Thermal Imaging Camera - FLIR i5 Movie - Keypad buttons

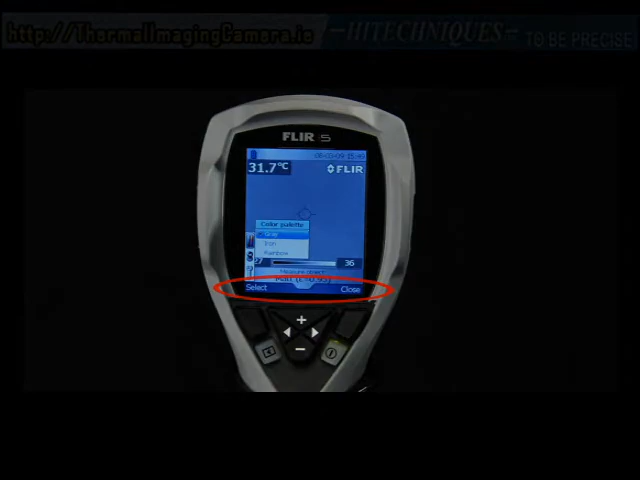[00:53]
On screen: spot 31.7°C
The left and right selection buttons are context sensitive, and their current function can be seen in the lower left and right corner of the camera display. Thank you.